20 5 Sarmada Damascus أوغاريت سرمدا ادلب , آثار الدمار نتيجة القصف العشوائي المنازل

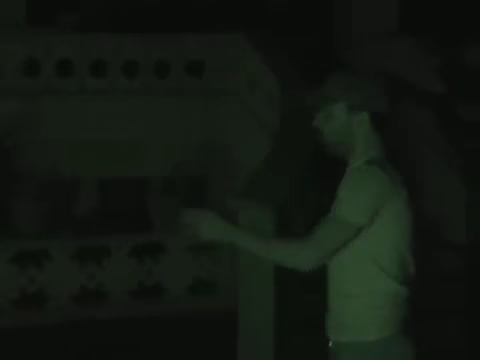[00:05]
أثار قصف العشوائي العنيف في فزائف الدبابات على منازل
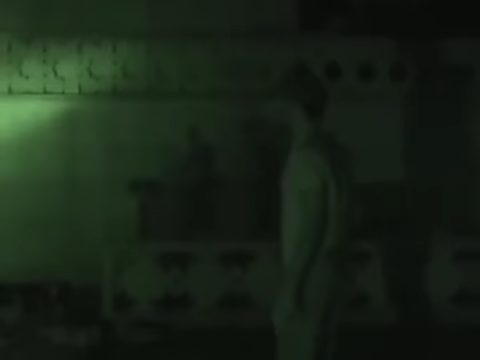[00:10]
المنازلية السلام عليكم قصف أحد المنازل
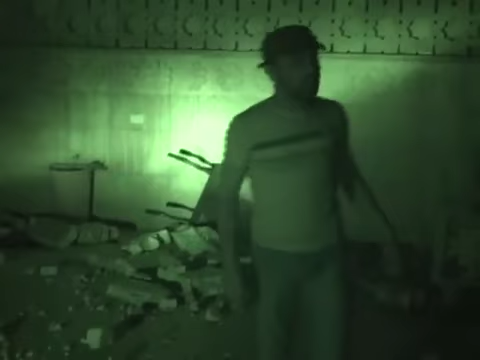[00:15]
المنازل العين وغيراً نلاحظ احتراف المنازل قصف العشوائي العنيف هذه هنا وقعت قصف الدبابات
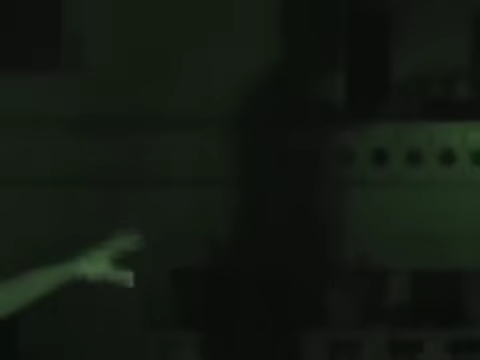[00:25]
في بلد سرمدى قصف العشوائي العنيف في فزائف الدبابات على منازل المدنيين
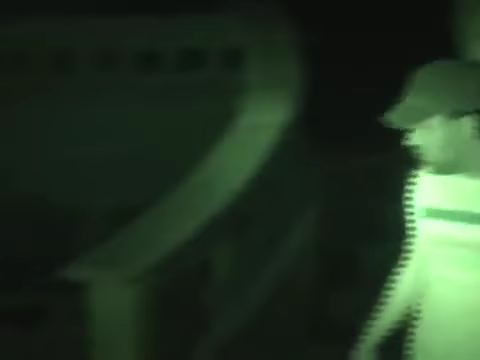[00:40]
ومنازل الأطفال والنساء هذه أثار قصف الدمار في بلد سرمدى